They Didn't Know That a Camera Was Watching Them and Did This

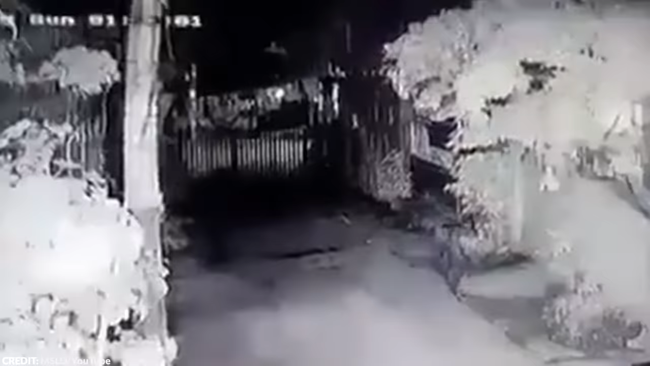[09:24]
Ghost for Camera Glitch Now here's a pretty spooky clip. This spine-chilling black-and-white security camera footage will leave you questioning the boundaries of our physical world. In the dead of night, our attention is drawn to a gate positioned a few meters away from the watchful gaze of the security camera. What unfolds next is enough to send shivers down your spine. As the scene unfolds, the darkness seems to come alive, and a figure materializes before our very eyes. It's a man, or at least the silhouette of a man. But there's something eerie about his presence.
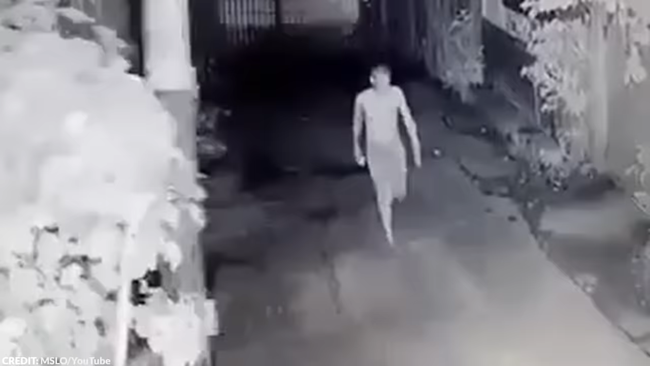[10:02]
This inexplicable event is enough to make one's blood run cold. Do you think this security camera really captures a ghost? Or could it be that there's a perfectly logical explanation behind this video? I don't know about you, but regardless of the truth, this clip is pretty scary. I mean, can you imagine witnessing this in person? I would have run back inside the house as fast as I could. Well, I guess this is another reason not to go out at night.
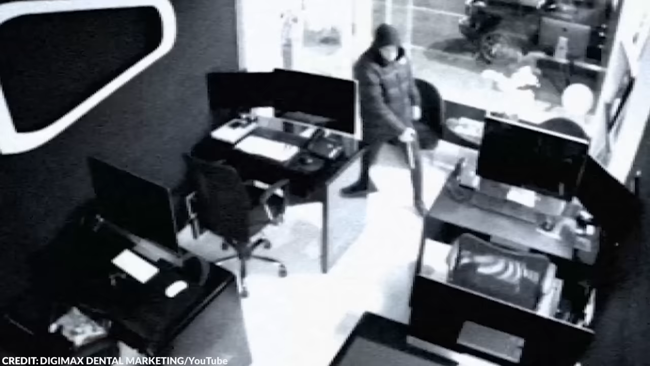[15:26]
The hoodie covered the thief's facial features, making it impossible to determine his identity. I don't condone stealing, but come on, folks.
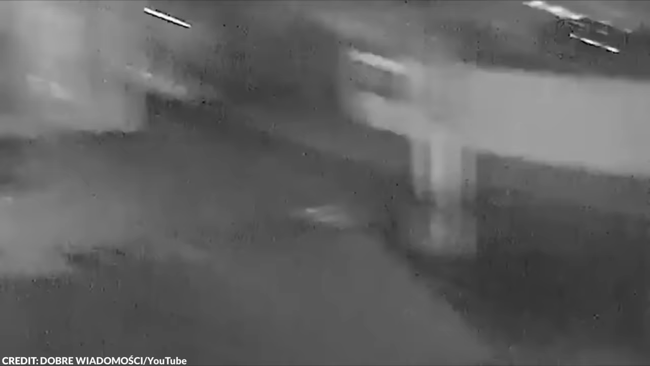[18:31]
As they pass by a bench, what do they spot? A homeless man catching some Z's, peacefully dozing away. Now, you might be thinking, Oh no, here comes trouble. But these young lads aren't your usual delinquents. They left a small bag of food on the bench, and these good-hearted souls decided to go the extra mile. They grab a cozy blanket and gently cover the sleeping man, ensuring he stays warm and comfortable throughout his slumber.
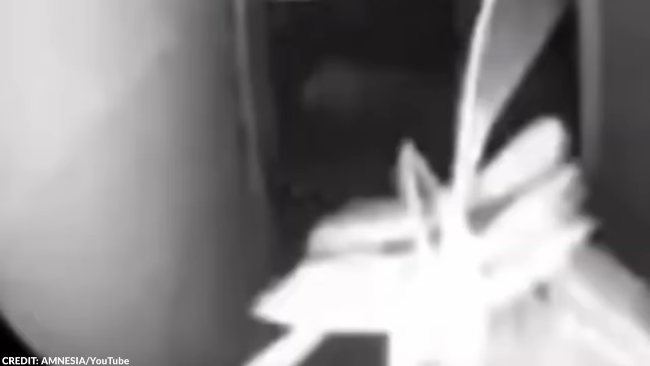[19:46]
All I know is that I don't like it, and I wouldn't want to see it at my doorstep late at night. This incident sheds light on the vast realm of undiscovered insect species.